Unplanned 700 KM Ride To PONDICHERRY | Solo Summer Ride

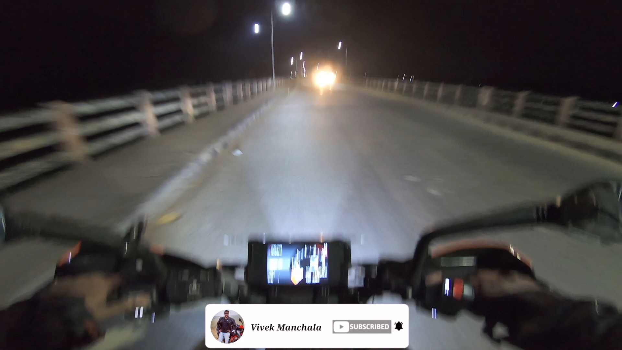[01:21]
బట్ నో వరీస్, ఎక్కువ దూరం రాలేదు. 1.5 కిలోమీటర్ వచ్చినట్టున్నాను జస్ట్ అంతే. ఇది ఇంకా మా ఊరే తాడేపల్లిగూడెం.
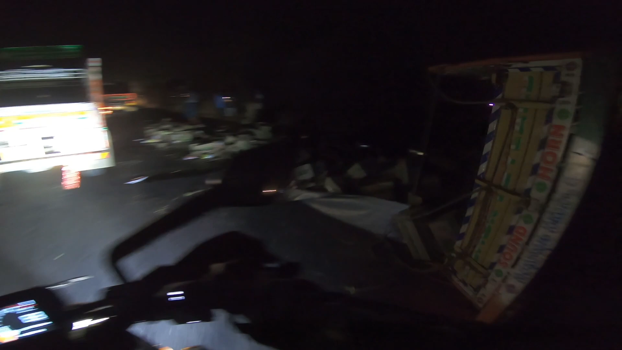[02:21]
అయ్యో ఆయిల్ ప్యాకెట్స్, షిట్. చాలా జాగ్రత్తగా ఉండాలి ఇప్పుడు. ఈ రోడ్ అంతా ఆయిల్ అయిపోయింది రే. అయ్యే బాబోయ్, టైర్ ఇక్కడికి వచ్చి పడింది దాన్ని.